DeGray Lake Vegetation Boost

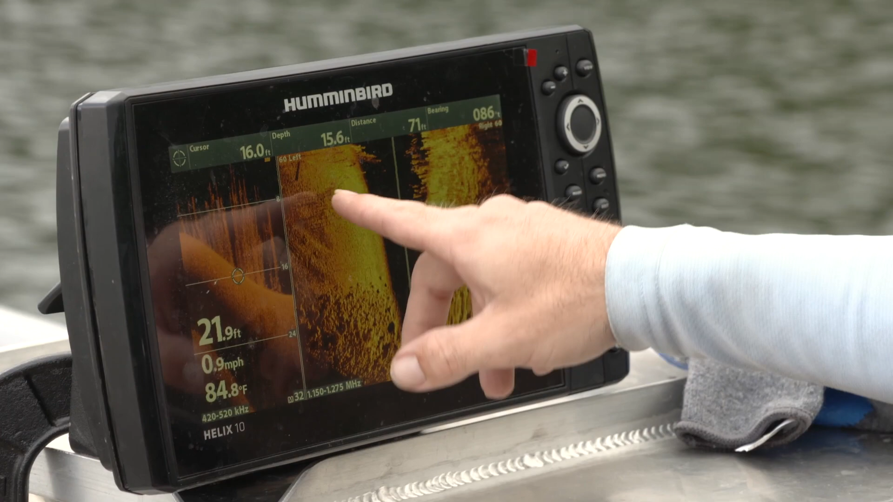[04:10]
On screen: water 84.8°F, speed 0.9 mph
these tall stands of vegetation that are fairly new to the gray we're putting more emphasis on coontail than any other species